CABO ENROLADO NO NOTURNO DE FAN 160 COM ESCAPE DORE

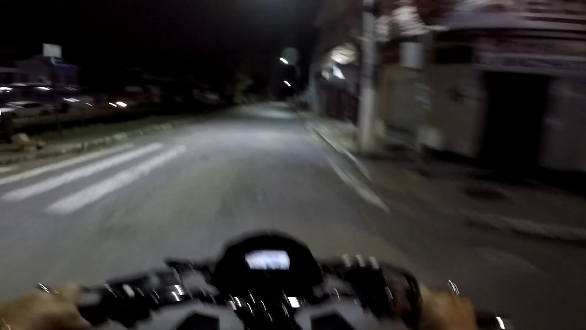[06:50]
avê maria vai voar a moto tá querendo voar rapaziada carai a passarela ali ficou bonita rapaziada dá uma liga cheio dos led pô não era pra mim vir por aqui aqui é meio barril rapaziada por causa desses
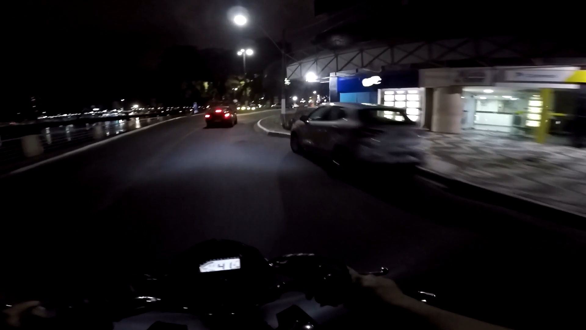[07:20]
dessas paradas de led aqui tá ligado? sempre tem polícia que fica olhando aí tá ligado? se vem alguém bagunçar
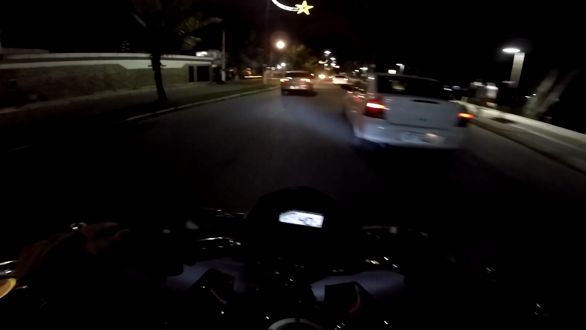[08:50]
o outro ele não sabe se fica em uma faixa ou na outra quer ficar no meio
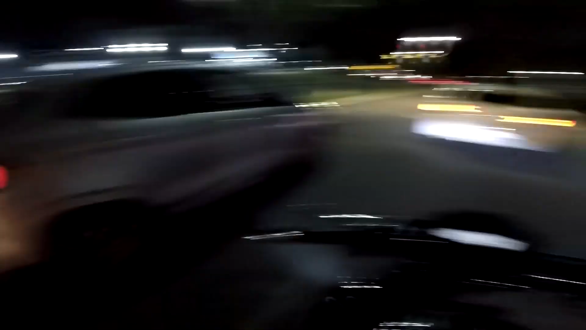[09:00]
ixi uma viatura ali rapaziada vim me ligar agora eu vi o negócio piscando meio
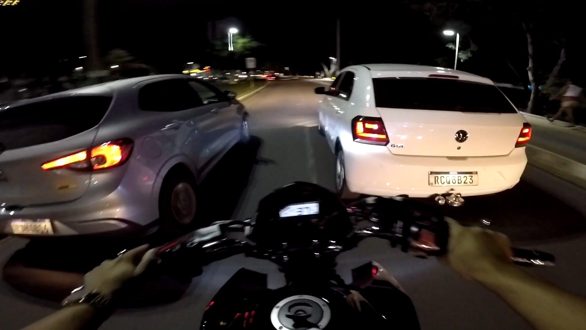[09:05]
diferente oxe vai ficar tomar as duas faixas é palhaço pô sinal fecha não
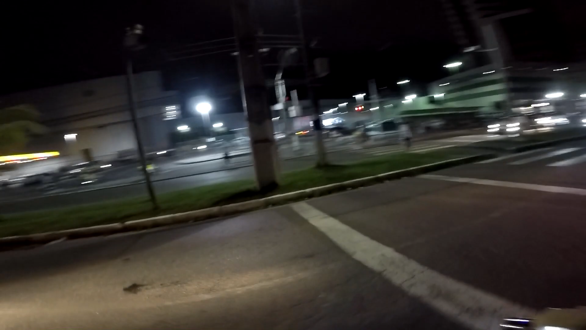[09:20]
só não vou passar voado rapaziada aquela ali é cheia de câmera câmera e radar se eu passo voado eu tô uma multa do radar e se
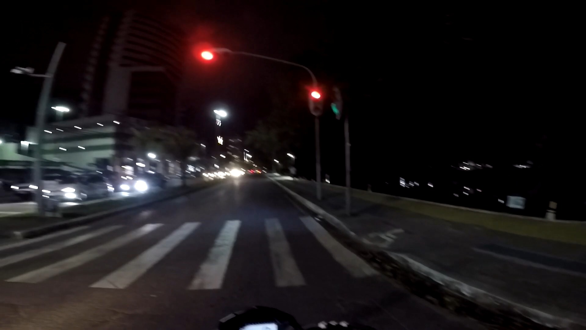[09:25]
o sinal vermelho aparece e não está passando na hora
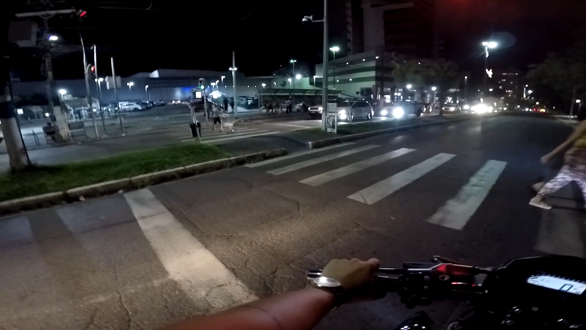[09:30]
aparece a foto lá que nós ultrapassamos no sinal vermelho aí pronto tá ligado se a gente não toma uma multa toma outra ou se não toma as duas e aí vocês escolhem o que então é melhor parar né tá ligado
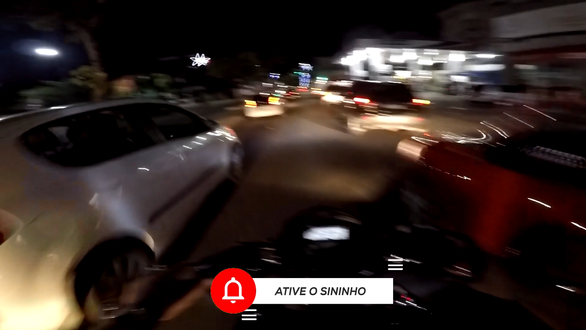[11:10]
vai ter que dobrar até lá na frente porque aqui tem uma câmera ali na esquerdinha então se nós desse a volta ali a multa tá ligada né e a vir segura tem que ser ligada rapaziada onde tem câmera onde tem radar onde não tem tá ligado quando vocês começarem a rodar aí na cidade de vocês vocês tem que
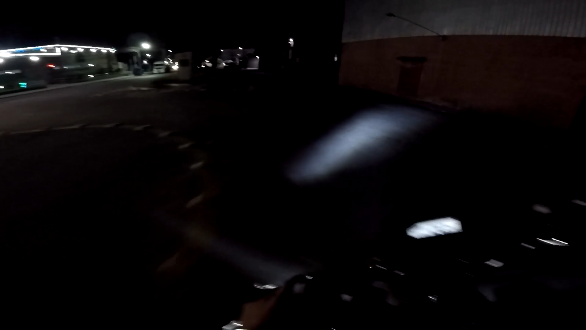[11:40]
ficar ligados não pode mostrar ficar parando muito em semáforo ainda mais no final de ano
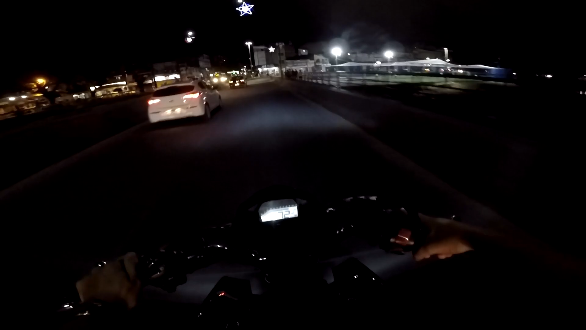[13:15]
tem uma rua aqui que é boa pra isso quer ver nós vamos pegar ela agora nós vamos mandar uma melodia pra finalizar o vídeo tá ligado calmo é bem essa daqui da esquerda olha se não vem não vem ninguém atrás não vem nós o mal é que aqui tem um
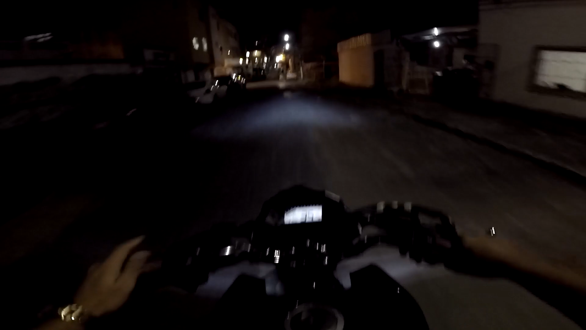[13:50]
vixi rapaziada eu vou mandar uma melodia aqui não tô fora de problema meu parceiro ó pra cá tinha esquecido disso
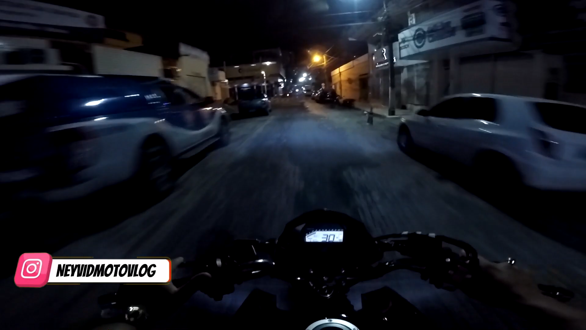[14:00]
era bem quebrando a esquerda ali rapaziada que a rua é apertadinha tá ligado e quando você manda melodia rapaziada